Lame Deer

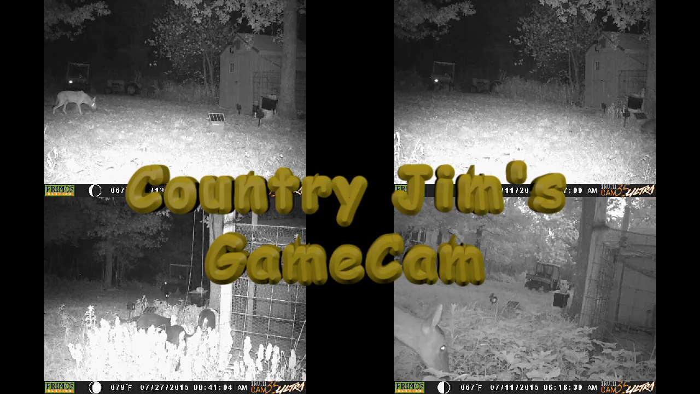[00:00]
Well, to make up for so many videos yesterday, today I only have one. But I thought it was pretty important. This is that buck that came through last week.
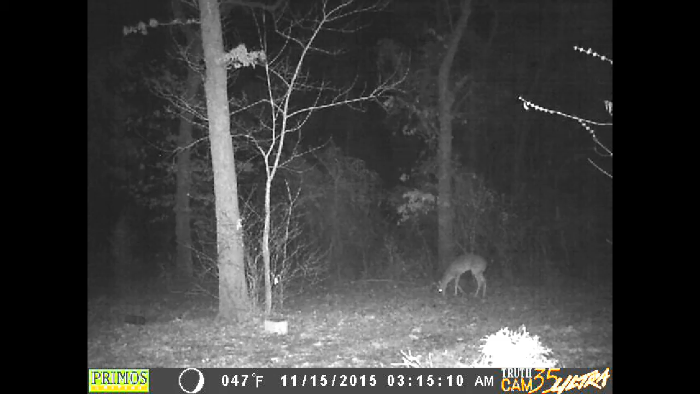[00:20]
It was limping real bad. He's still limping, but apparently he's still around. This was the only video I got last night. Hopefully he's getting better.